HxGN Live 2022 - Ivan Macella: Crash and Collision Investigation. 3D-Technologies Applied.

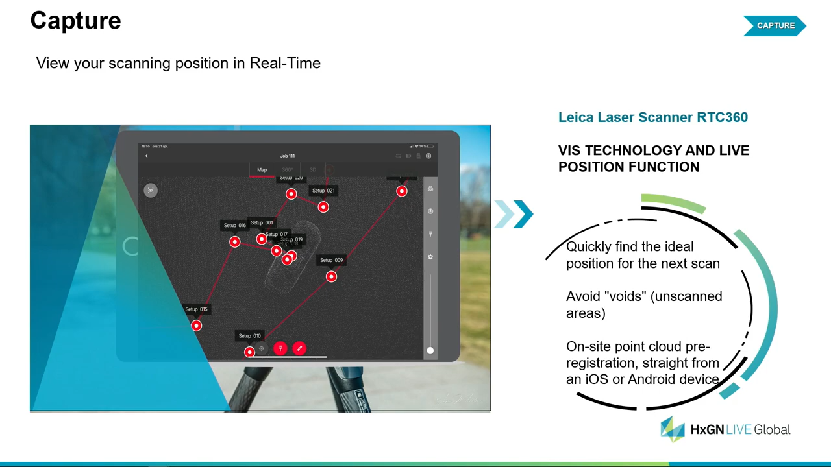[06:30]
single position and put the links together for the future registration. To capture, we can also preview on our iPad and see what we are doing with our point cloud or we can add simple what we used to call geotag. So using the facility of the camera of our iPad, we can take picture, we can record audio, all those small details that will be embedded in our final deliverable. So we will have the point cloud, the scanner and all those evidence.
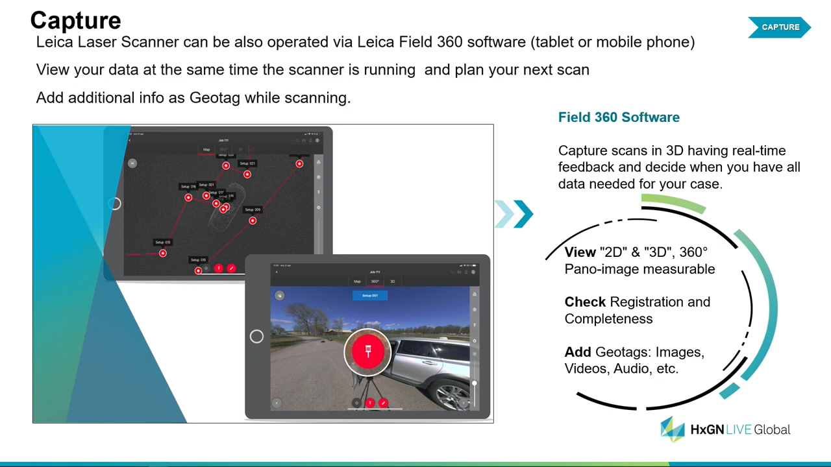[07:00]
Basically we are collecting extra or additional evidence to put together for the final deliverable.
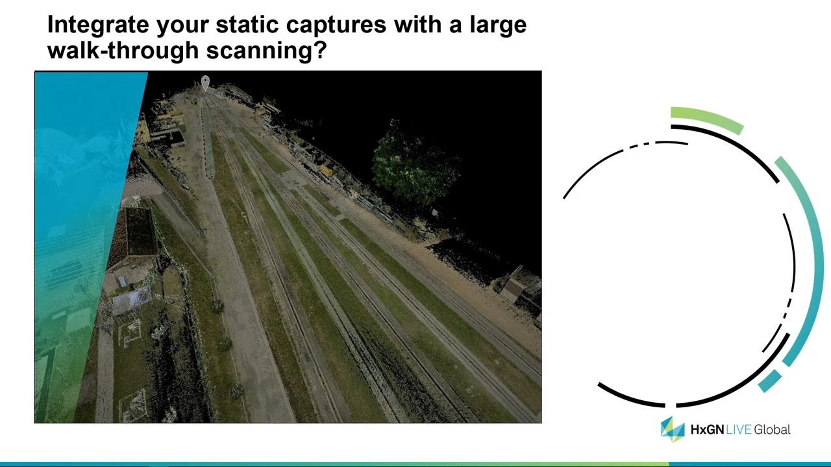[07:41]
so using our static scanner for high resolution, but we might have the need to map the overall scenario. Maybe it can be a chasing, it can be an event that is developing on many, many meters around. We need to scan very quickly, but we don't need the same kind of details that is needed on static scanning.
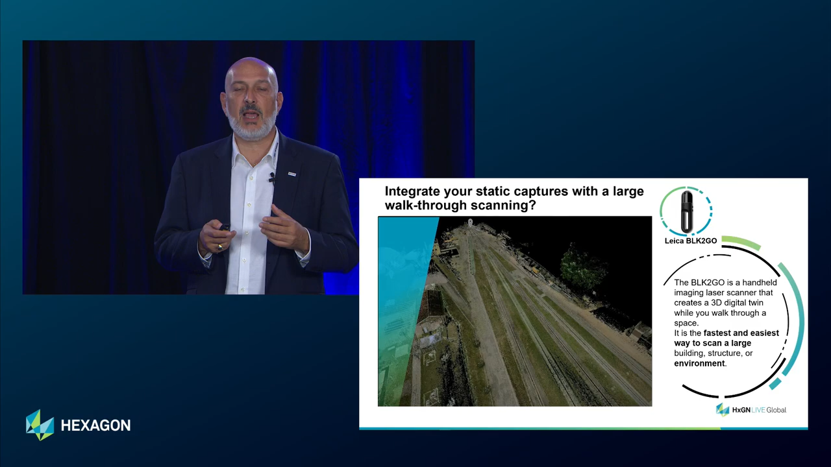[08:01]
In this case we can take advantage of our BLK2GO. It is the fastest and decent way to scan a large environment while walking through the scene. This is an example that we made a few days ago in Italy on a crash test. On the very end of the picture there was performed a stationary scanning.
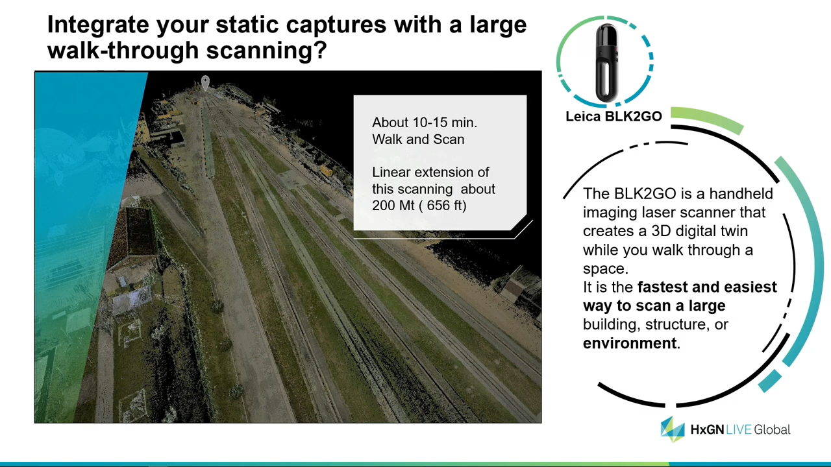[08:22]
But all the other environment has been made with a walkthrough of about 10-15 minutes. A linear extension of about 200 meters, 656 feet.
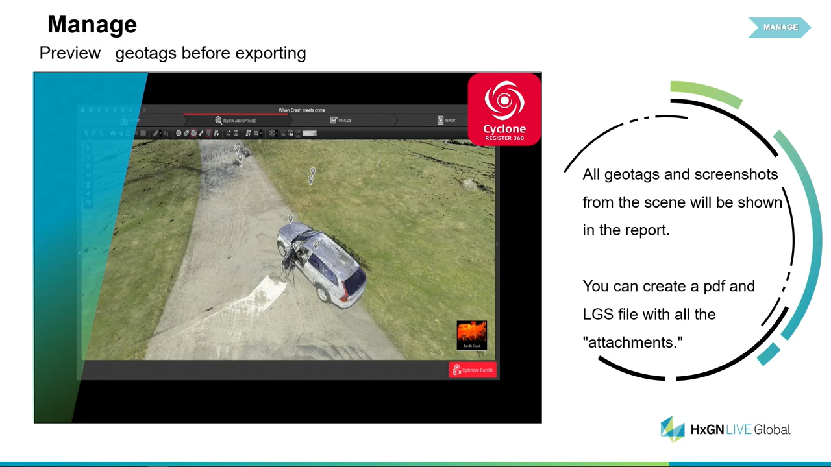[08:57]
We want to be sure if we got the right one, if we need anyone, or if we like to integrate from other sources. For example, the document from the lab or some other reports, some witness reports that I want to attach within the point clouds.
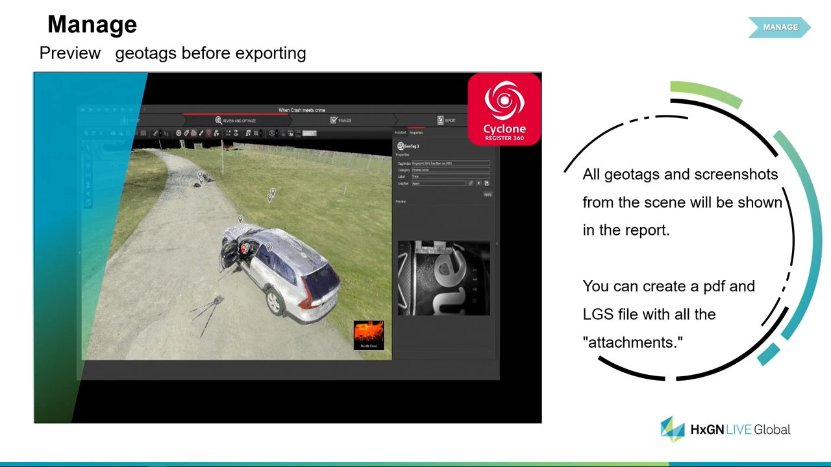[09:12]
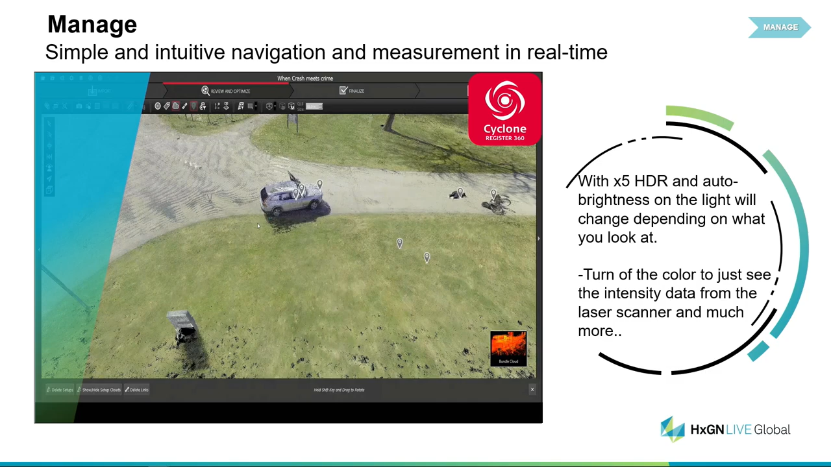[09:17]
In the meantime, we can take directly measuring in real time.
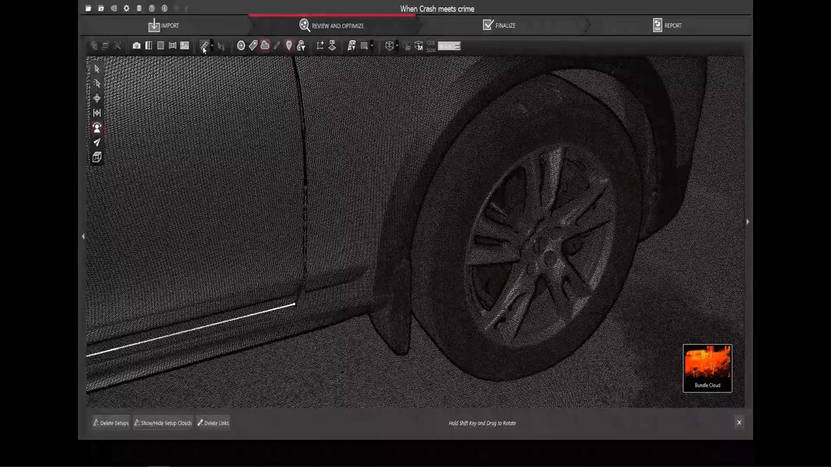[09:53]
So assuming just for a case that we have no lights, we can also scan and get all our crime scene or crash scene without any problem.
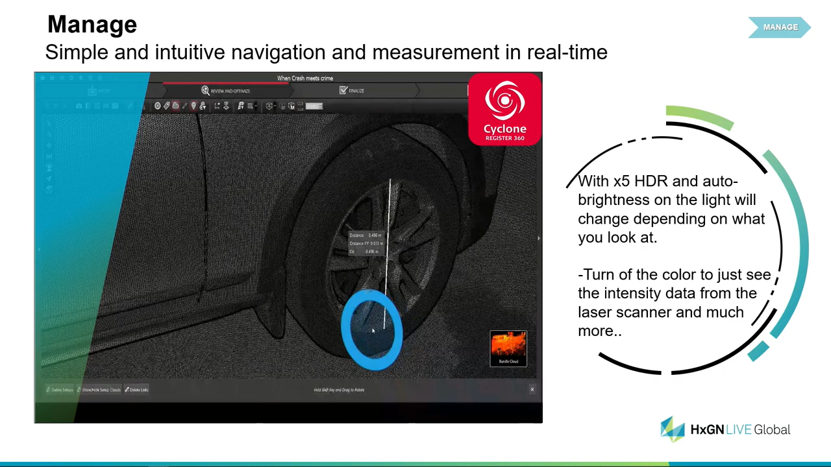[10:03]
In this case, we show how to select what is needed for our presentation. We might not need the overall scanning, so we use our limit boxes. We are not deleting the rest of the point cloud,
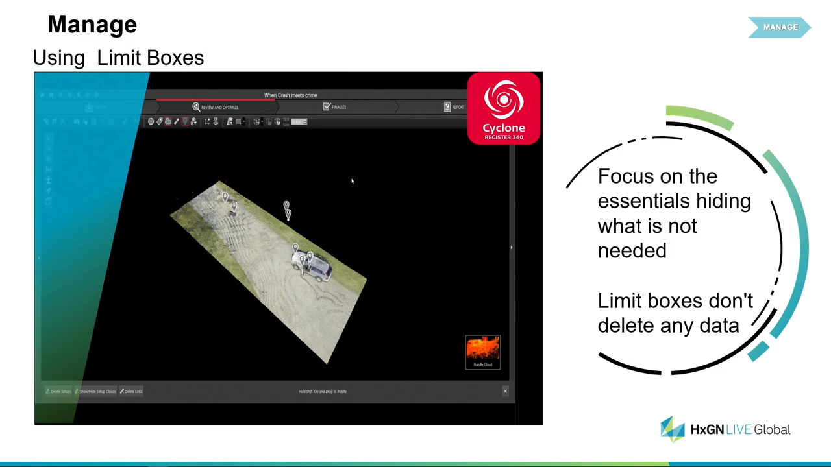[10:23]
but we are hiding what is not needed. And we can focus on the details of our case. Another very good tool is automatic blurring. So we can have faces or registration number,
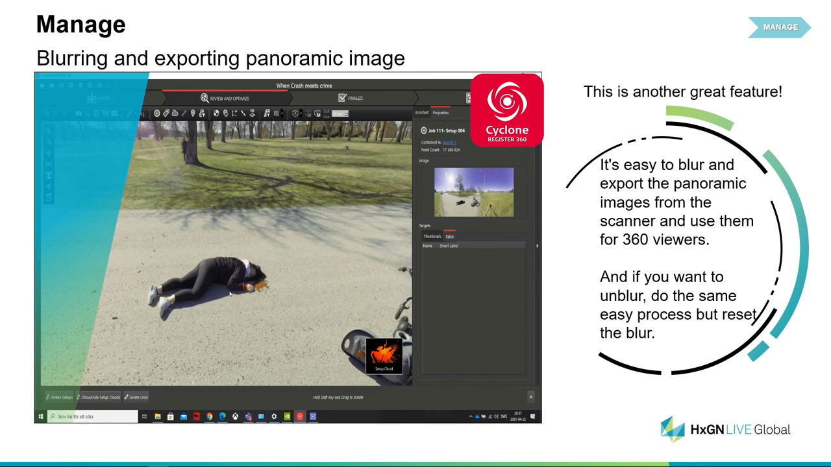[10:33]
plate, things that we might like to blur. So we have the auto blur functionality, like in this example.
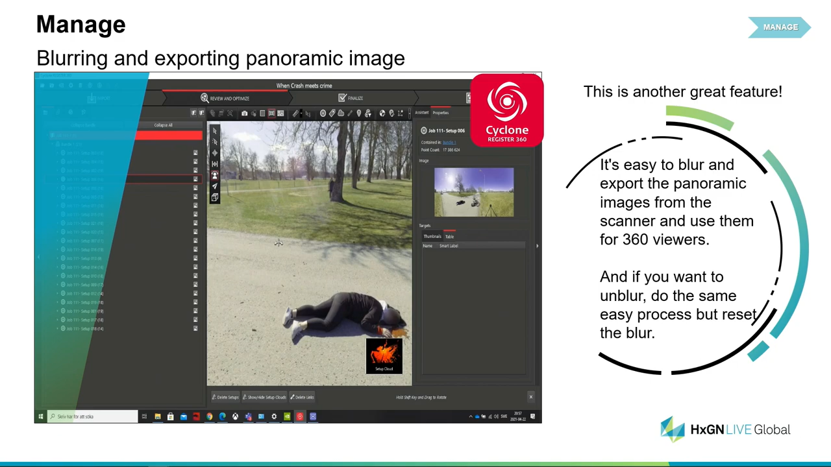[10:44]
Or we can also keep editing after all and adjusting as much as we need the blurring or just un-blur everything.
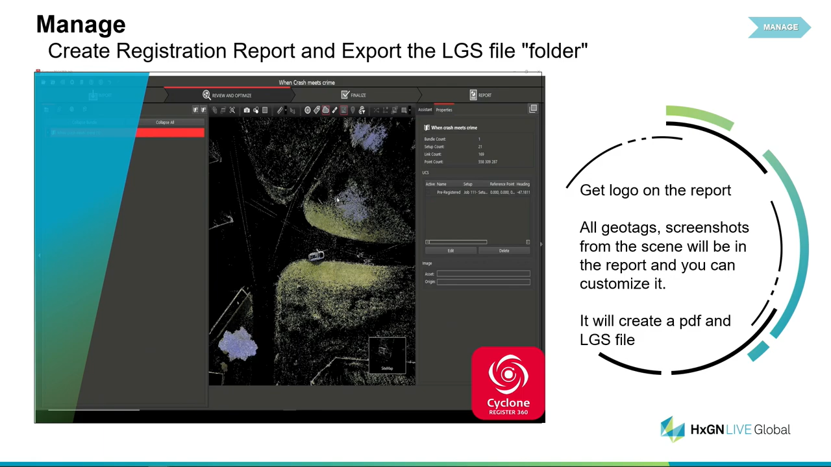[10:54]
In this case, we are just creating what I just explained before, LGS file. It's just a folder with the point cloud, so the overall environment in 3D,